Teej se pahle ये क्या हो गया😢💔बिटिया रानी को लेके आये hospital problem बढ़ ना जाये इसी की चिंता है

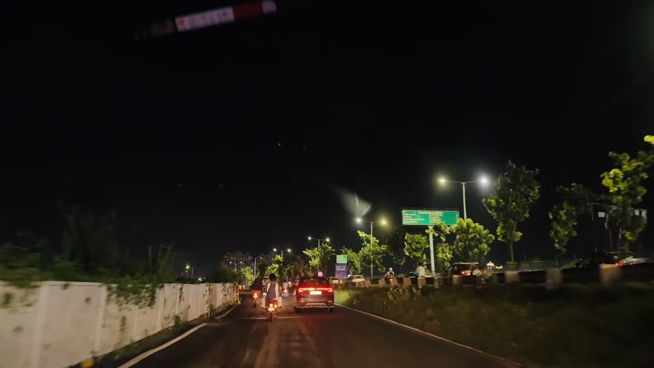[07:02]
सारी लाइटों की विजिबिलिटी देखो रेड है बिल्कुल मस्त एकदम रेड दिख रहा है अगर येलो है वाइट है बिल्कुल प्रॉपर दिख रहा है अच्छा लग रहा है बट ना मौसम के साफ है जैसे एक्चुअली स्टार्टिंग होता है उधर अक्टूबर नवंबर में।